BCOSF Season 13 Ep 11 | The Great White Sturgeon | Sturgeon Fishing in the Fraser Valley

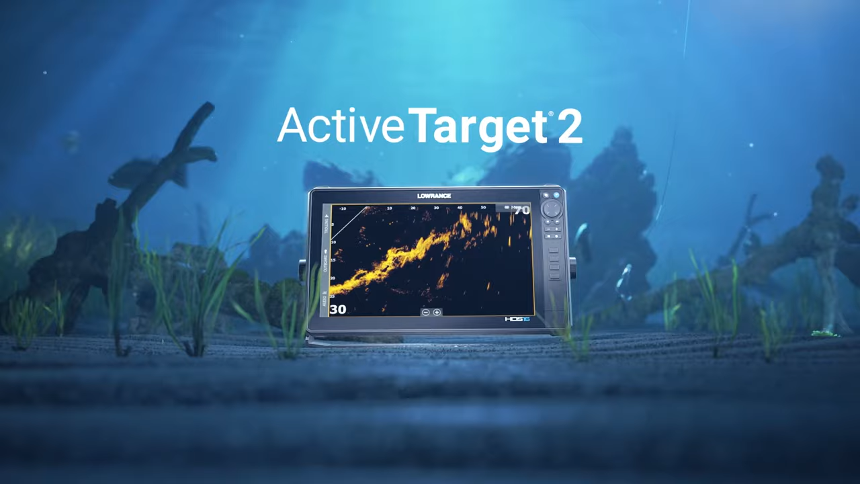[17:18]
Get game-changing clarity in the megahertz
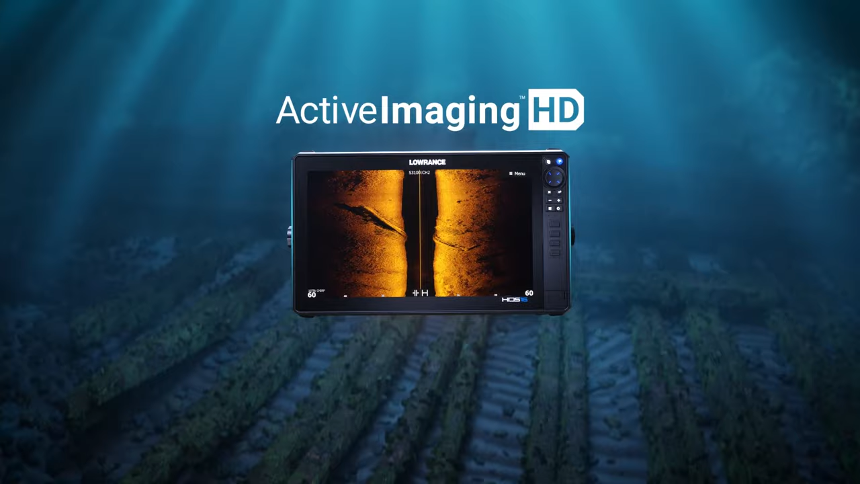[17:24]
range with the new Active Imaging HD sonar.